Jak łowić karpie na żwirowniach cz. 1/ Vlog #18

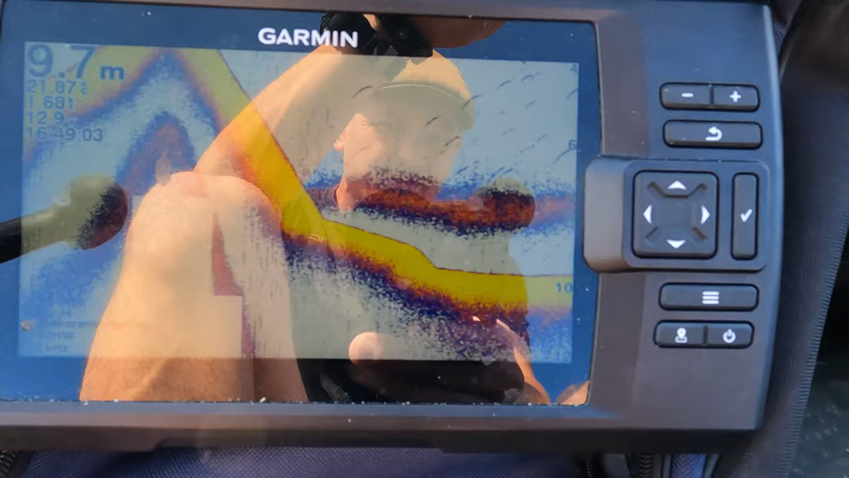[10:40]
On screen: depth 9.7 m
No, 9-7 metra i cyk, taki grzbiet, który znowu spada.
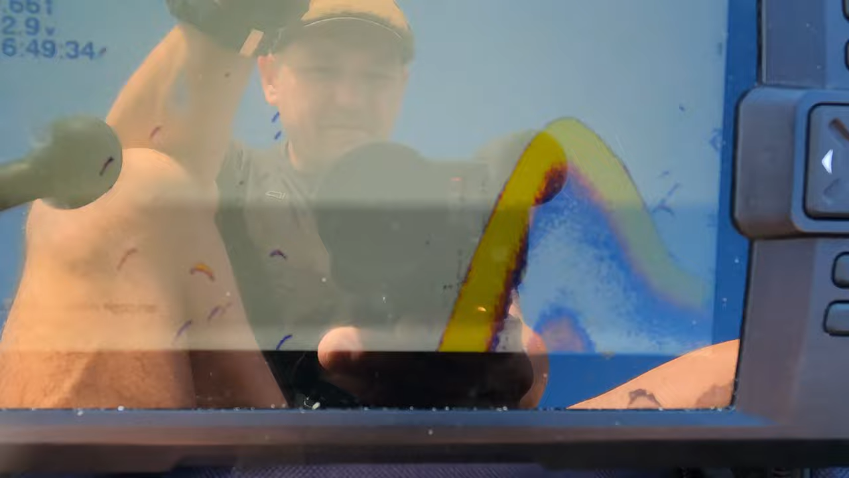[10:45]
Znowu fajna półka. Co ciekawa.
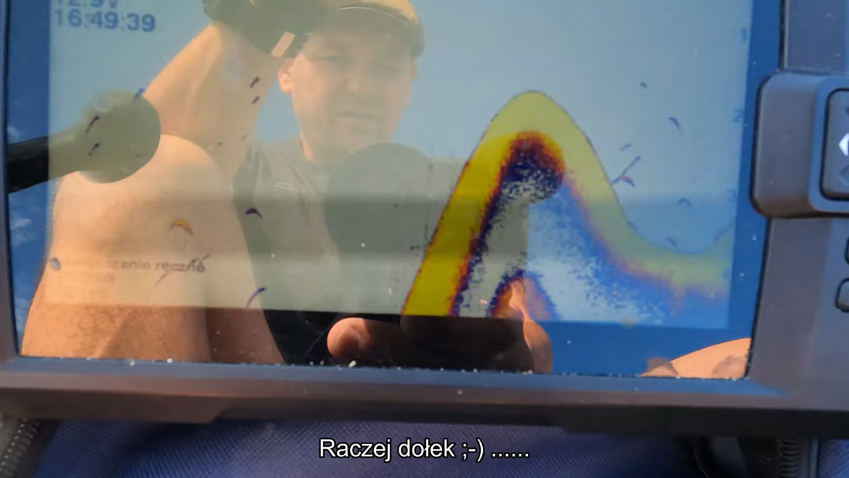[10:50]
Dołek i znowu do góry.
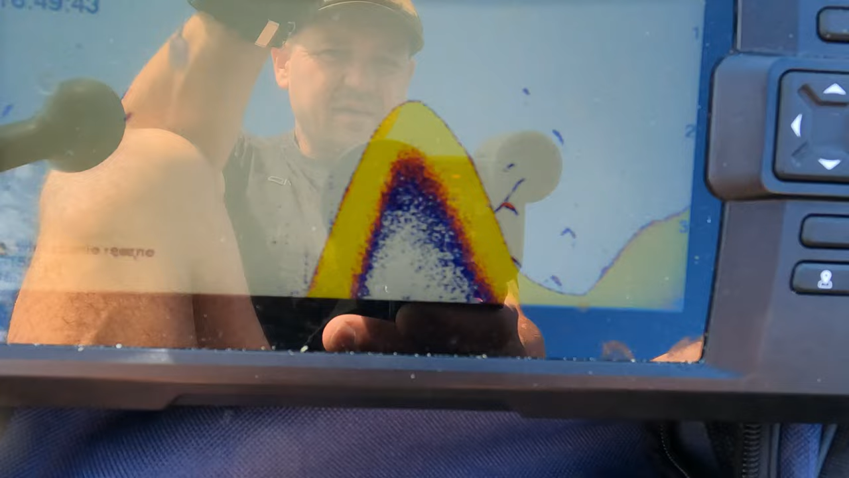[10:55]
I non stop tak, non stop.